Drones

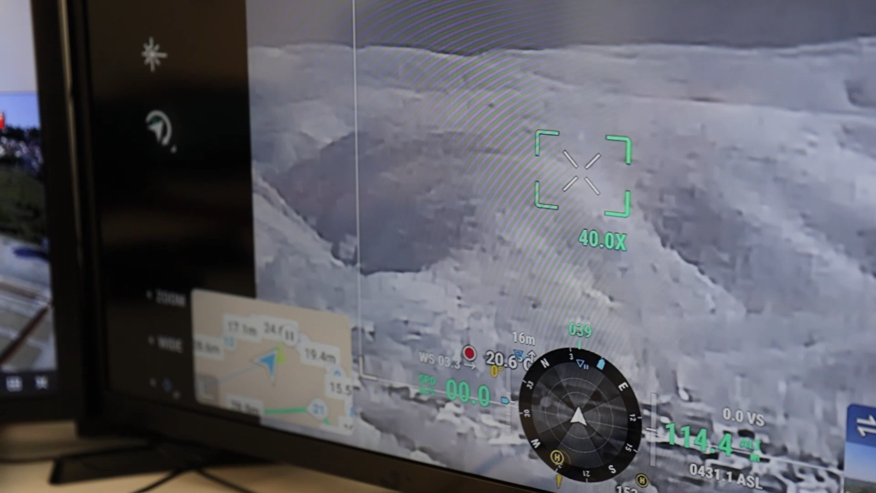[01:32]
ώστε να μπορεί με την αύξηση της θερμοκρασίας που δεν δικαιολογείται,
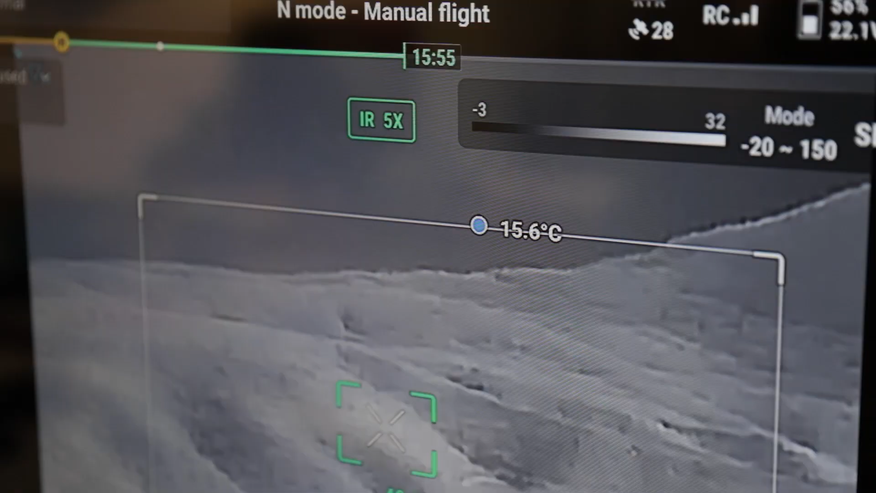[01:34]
On screen: spot 15.6°C
να υποπτεύεται ότι κάπου εκεί υπάρχει αισθία πυρκαγιάς.